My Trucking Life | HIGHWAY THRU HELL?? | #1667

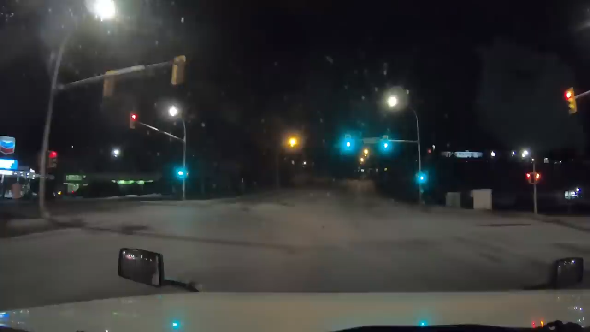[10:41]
We made it through Highway Through Hell. It wasn't too bad, actually, this time. They say it's a highway through hell.
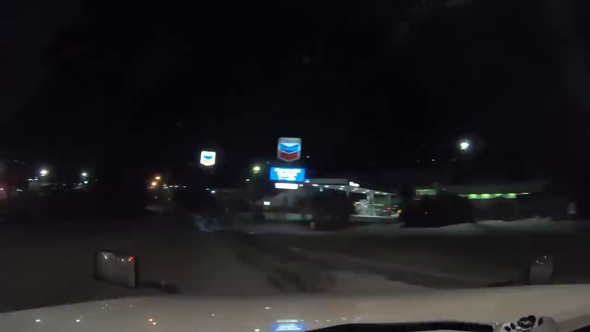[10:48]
I've never actually seen hell on that highway before. But they made a whole TV show about it, so it must be true. Arriving at 1870 Versatile Drive, on left. There you go. I don't need to fuel here. I fueled at the Flying J and Hope so I can get my points. Let's see if they got parking here for me. I really hope they do.
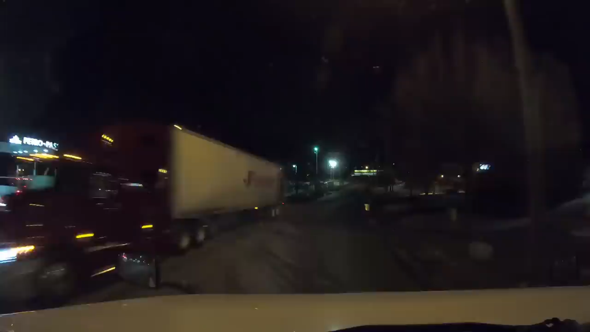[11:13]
Drive 1.3 kilometers, then turn left on Hugh Allen Drive. Mandy, don't get ahead of yourself. We're doing that tomorrow. I gotta go to sleep first. And someone's in my spot too. Buying it.